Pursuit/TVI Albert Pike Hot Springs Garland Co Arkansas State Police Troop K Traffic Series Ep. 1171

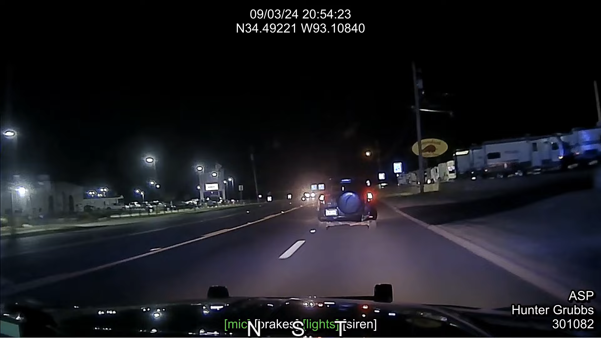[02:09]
Adam Edward Boy, 09 Henry, on a Blacks SUV. We're westbound on Albert Pike right now. I don't know what they're doing. I'm on a 2007 Toyota RAV4 Black. Unconfirmed mission, 2025. Temple, we just took the on-ramp right now.
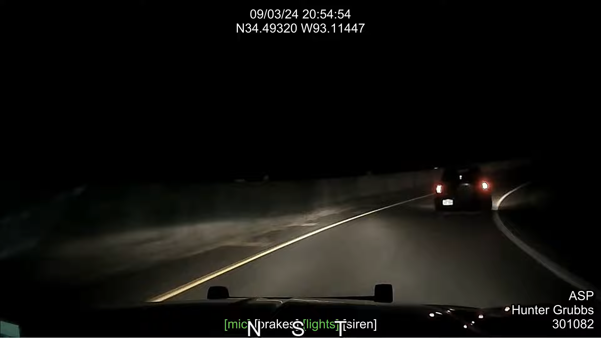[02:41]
We're traveling now eastbound on bypass. Temple, what's your speed? 40, I think they're finally getting the message. Pull over.
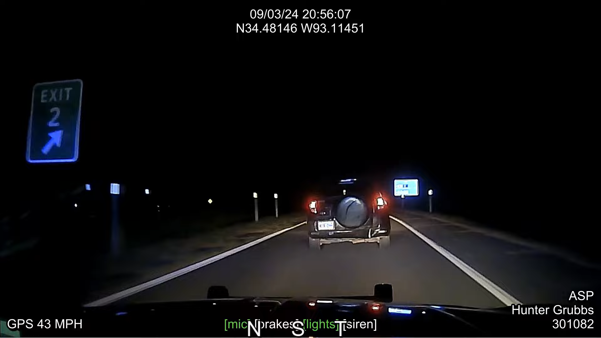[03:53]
10-4, K-8, NK-6 around. 10-4. I'll be 10-37, taking the off-ramp to airport right now. CFS received. 10-4. Okay,